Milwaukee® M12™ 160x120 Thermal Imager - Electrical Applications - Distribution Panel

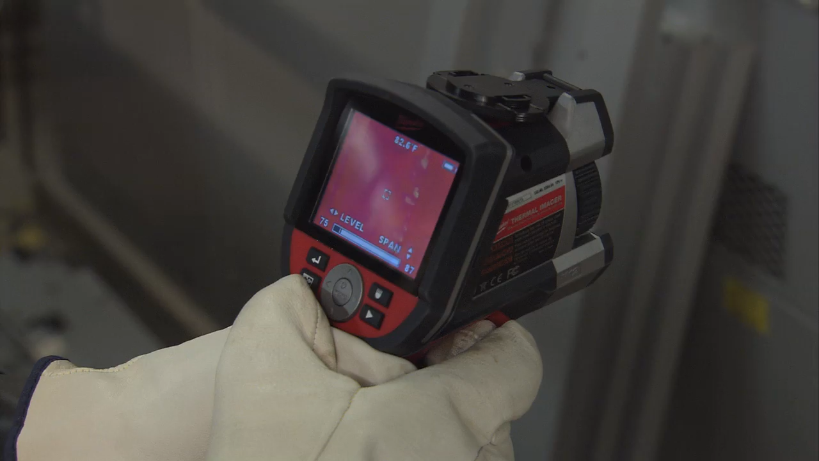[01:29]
And then I changed my angle of shooting to make sure that it wasn't
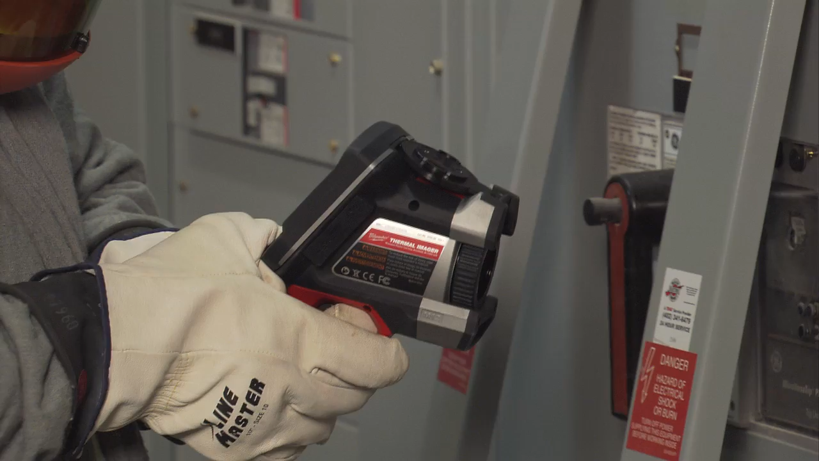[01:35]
a reflection that was showing on the camera.
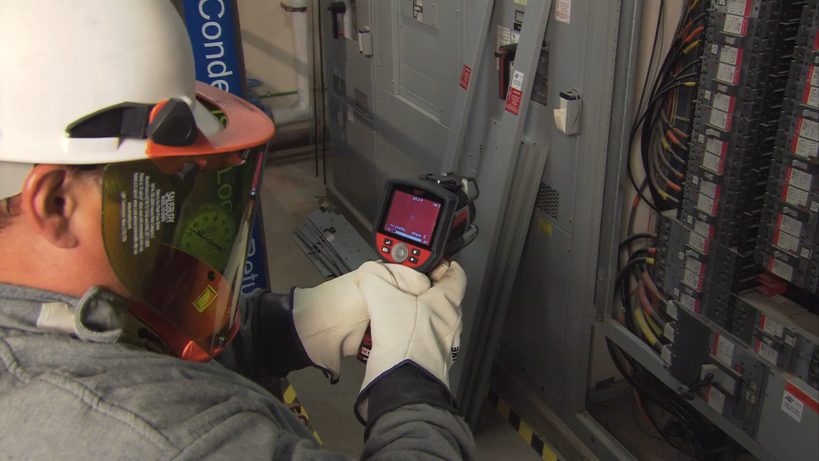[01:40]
And by doing it by different angles, you can eliminate that to see if it's actually the piece of equipment or if it's a reflection you're picking up.
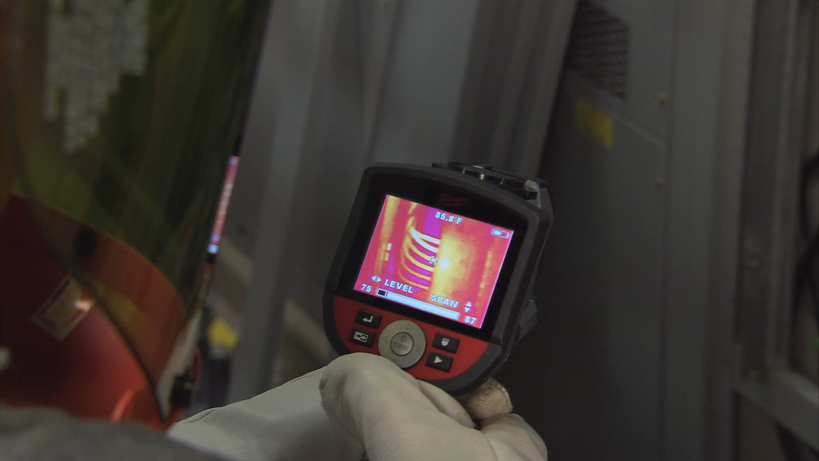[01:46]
After noticing the abnormality on the conductors,
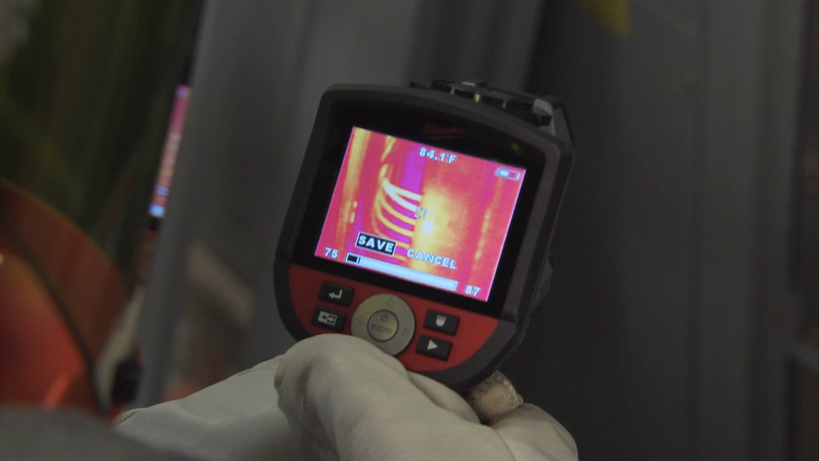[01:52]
On screen: spot 84.1°F
I took the thermal imaging camera in closer and shot it to find out the difference in temperature from that conductor to one like it. Now that I have to come in contact with the energized equipment again, I have to put my full PPE back on.